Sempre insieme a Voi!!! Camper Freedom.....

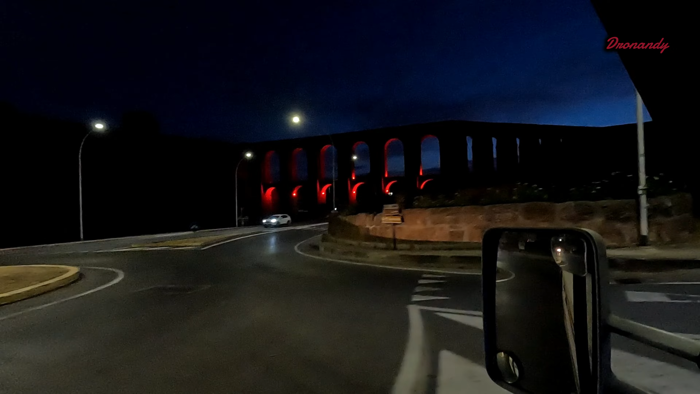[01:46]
Passa che luce, ragazzi, eh? Amici cari, ho messo la luce e pare un faro dello stadio. Che è? Guarda che roba.